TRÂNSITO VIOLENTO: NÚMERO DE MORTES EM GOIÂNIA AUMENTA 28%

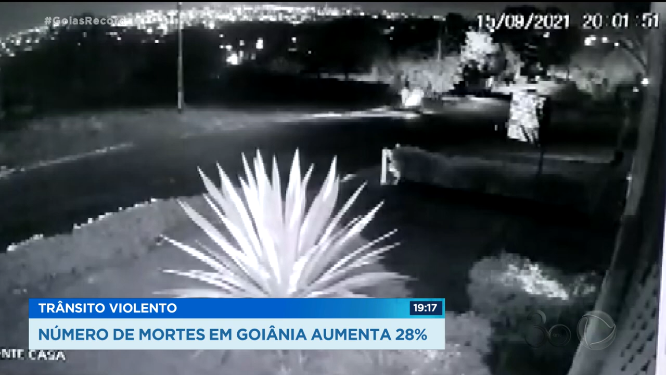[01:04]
O acidente também foi registrado por uma câmera de segurança.